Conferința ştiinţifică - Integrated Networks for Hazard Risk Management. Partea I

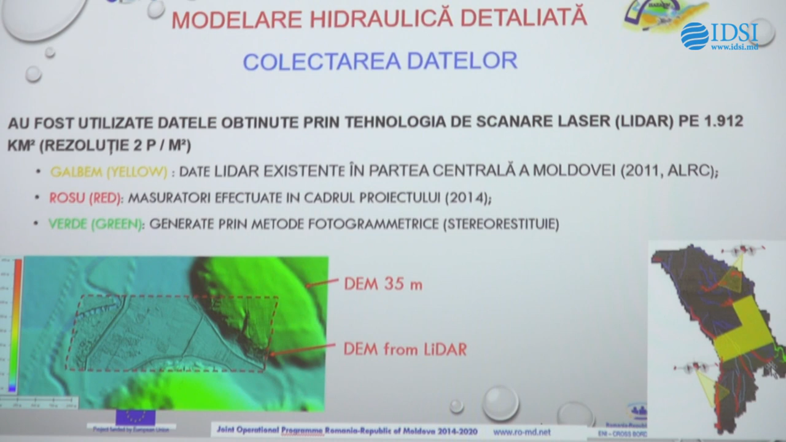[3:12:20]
din motivul că în această zonă nu s-a permis zborul. Pentru a efectua zborul și a efectua măsurătorile LIDAR, era nevoie de permisiune. Și în această parte a fost o situație de conflict, astfel s-au folosit datele și prin stereorestituție s-au obținut informația necesară.